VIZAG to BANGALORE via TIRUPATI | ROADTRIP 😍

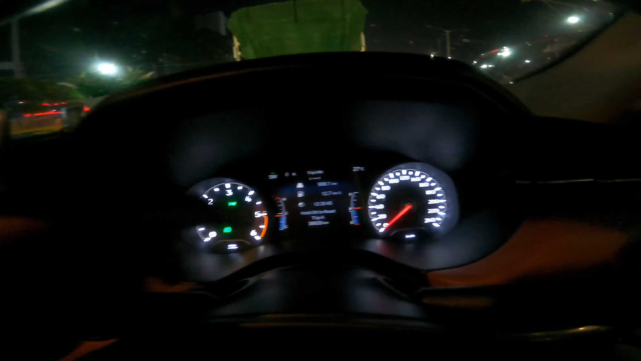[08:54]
total time taken is 12 and a half hours and with a mileage of 12.7 now
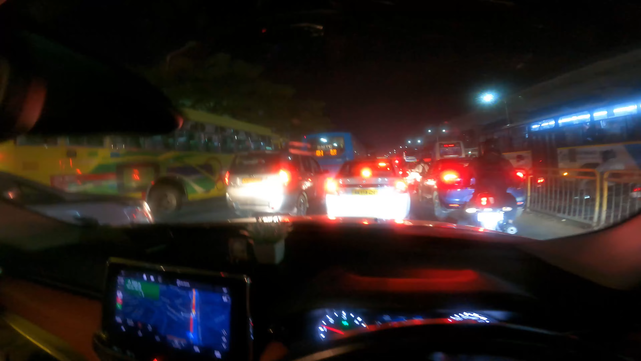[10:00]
this we have still not reached it's been two hours okay we reached here at 7 30 now